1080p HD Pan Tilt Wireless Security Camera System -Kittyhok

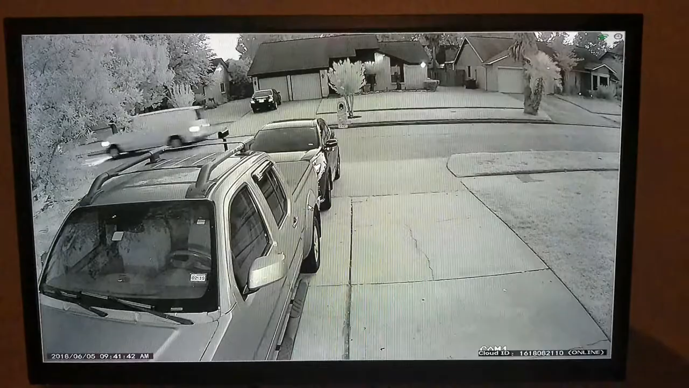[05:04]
You can see the night vision works really good on this Almost like daylight on there I mean you can see all in the vehicle If somebody was hiding in there I mean it looks really clear It's dark outside
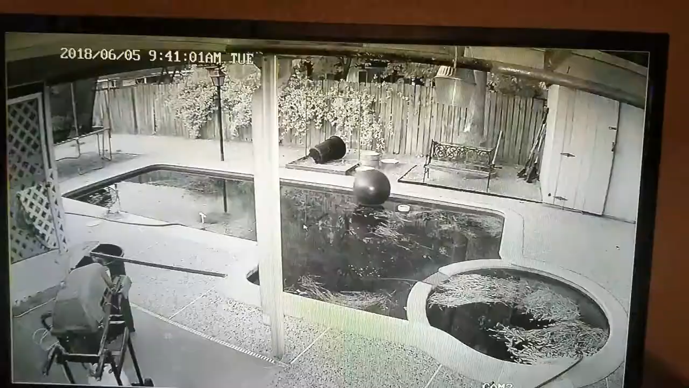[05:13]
right now And you can see the backyard is all lit up So the night vision on there is working really I really, I'm really liking this You can see some clay in there We can go into our app